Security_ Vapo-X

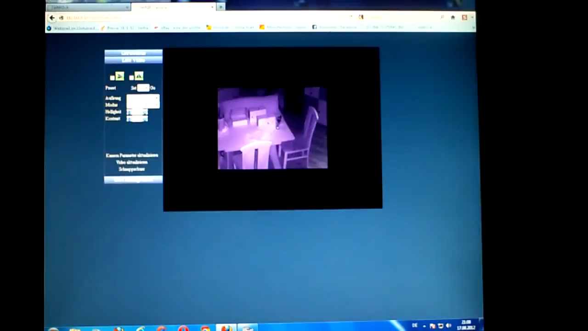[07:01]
Da kann man das jetzt schon mal sehen. Ich nutze gerade die IP 602 für Außenbereich. Habe ich mir gerade eben montiert. Hier können wir einmal die Ansicht aufs 320x240. Hier das Ganze in 640x480. So. Kann ich natürlich auch noch umstellen. Das steht auf 50 Hertz. Ich kann es noch auf 60 Hertz stellen.